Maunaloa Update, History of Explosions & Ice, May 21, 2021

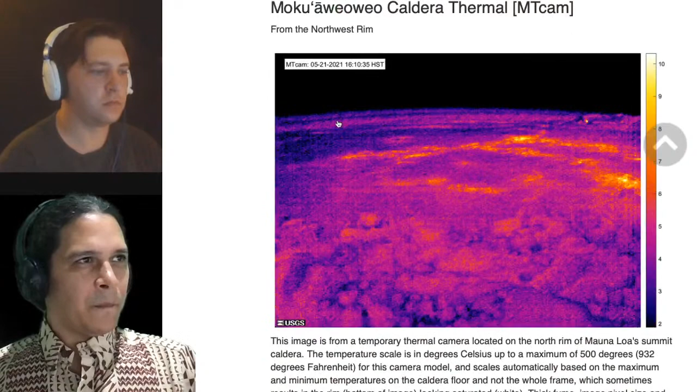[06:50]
the thermal camera, which is one of a whole series of these webcams the USGS has online. And the thermal camera is showing a few degrees warmer, 10 degrees as opposed to 5 here in certain parts of the floor. And, you know, sometimes you can see a little bit of steam depending on the time of day and the humidity and all that. I haven't kept as close a track. If someone's kept closer track over all the days and weeks and years, you can let us know. But interesting to see this, and you know, we're looking for something,
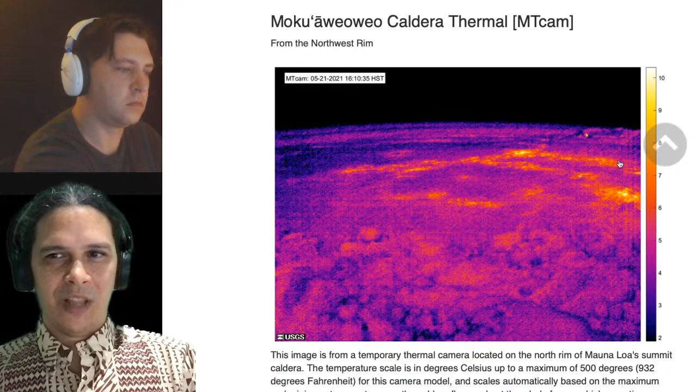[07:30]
some number that's going to be much higher at the upper end than 10 when some activity actually breaks open some new vents of gas or what have you, you know, way into the future, whenever that may be. Still pretty quiet in a thermal as well. And that one I'm going to show you guys because we actually have a couple of photographs from USGS released this week.
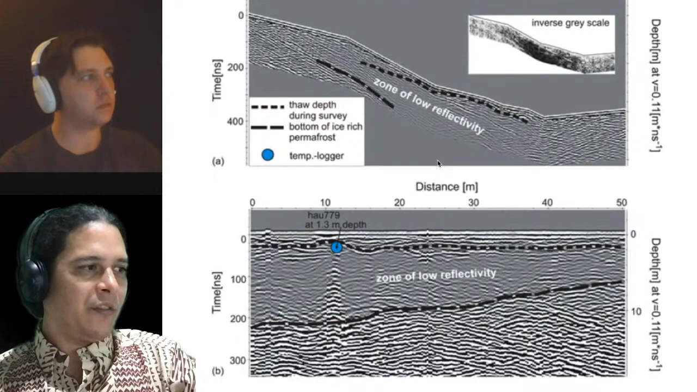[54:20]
They actually have this other GPR survey here, ground penetrating radar.
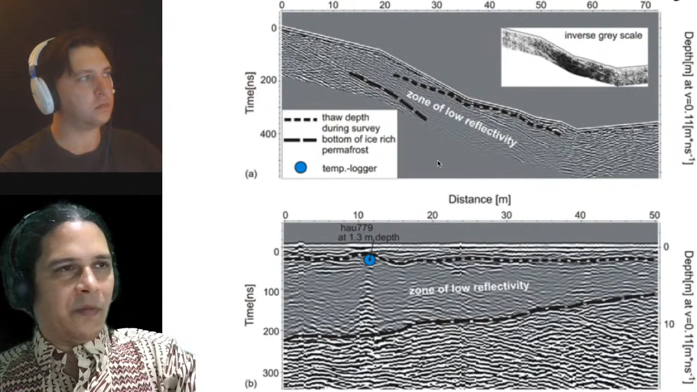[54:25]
So the easiest view to look at is this one over here, this inverse gray, and they're actually measuring this as the zone of permafrost that's within there.
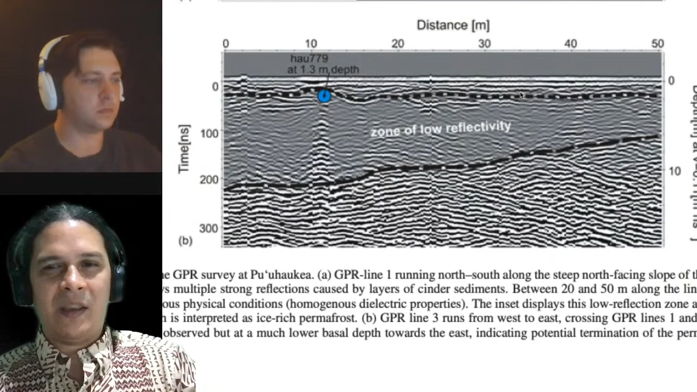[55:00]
And so you can see the scale in meters here might start somewhere around 10, 15 meters, and it goes over to 50.